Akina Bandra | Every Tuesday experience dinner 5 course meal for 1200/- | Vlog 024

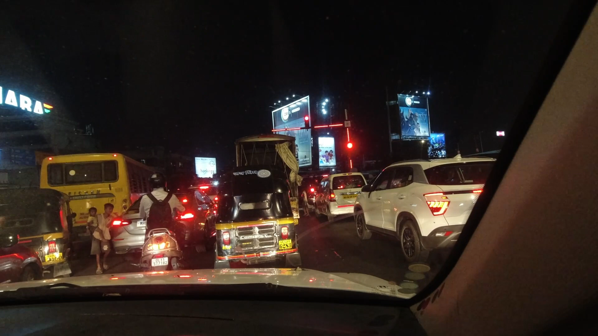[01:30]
going to the traffic here so I'm going to the park now let's go and tell me how is Akina from inside so